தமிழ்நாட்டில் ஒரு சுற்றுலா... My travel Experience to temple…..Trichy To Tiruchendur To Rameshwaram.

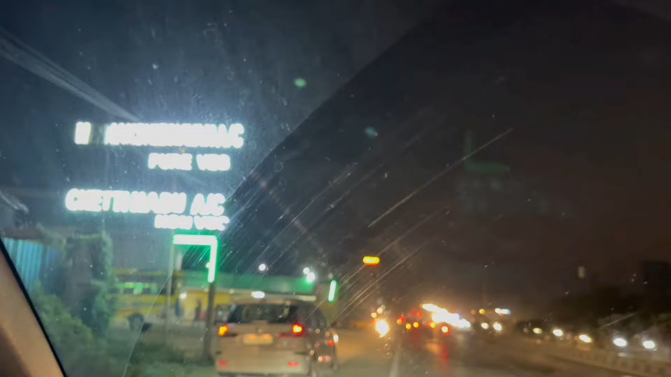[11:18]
ரொம்ப நேரம் ட்ராவல் பண்ணனால ஒரு குட்டி பிரேக் எடுத்துட்டு ஒரு ஜூஸ் டீ காஃபி எல்லாம் குடிச்சிட்டு போகலான்னு சொல்லிட்டு தாங்க வந்துட்டு ஒரு இடத்துல நிறுத்திருக்கோம்.
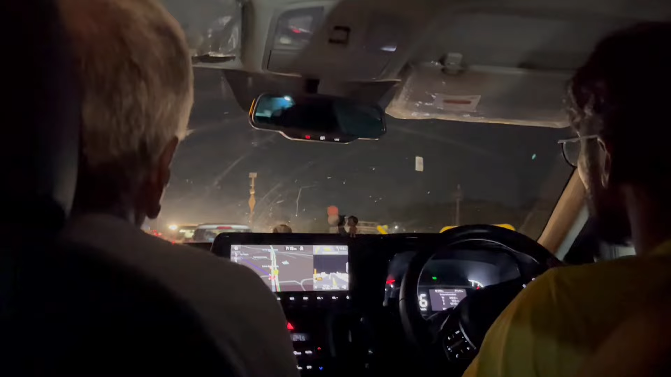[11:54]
ஆனால் காரில் ட்ராவல் பண்ணும்போது டோலுக்கே வந்துட்டு ஒவ்வொரு டோல்லையுமே நியர்லி வந்து ஒரு 95 rupees வந்து பிடிக்கிறாங்க, 95 to 100 rupees பிடிக்கிறாங்க.
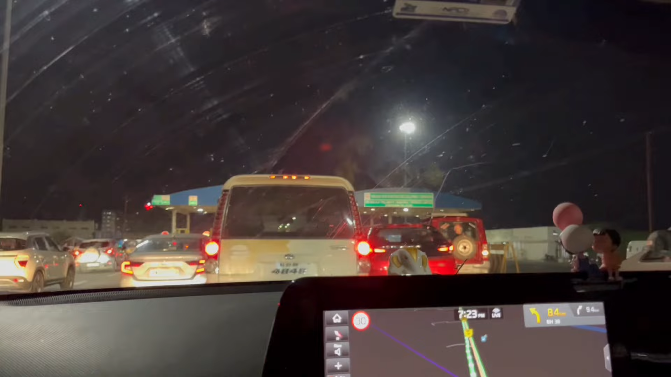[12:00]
அப்போ நம்ம காரில் ட்ராவல் பண்ணோம்னா வந்து மேக்ஸிமம் அமௌண்ட் வந்து டோலுக்கு தான் நெக்ஸ்ட் பெட்ரோலுக்கு அப்புறம் வந்து செலவாகிறது.
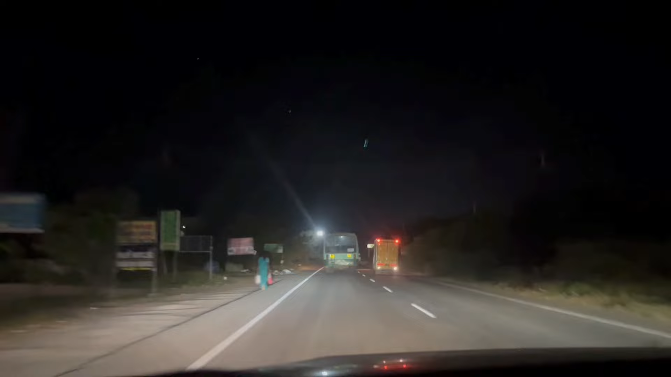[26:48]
2-way lane வந்து ரொம்ப நேரம் ஸ்லோ டிரைவிங் தான் வந்து 2-way lane இந்த சைடெல்லாம் எடுக்க வேண்டாம்,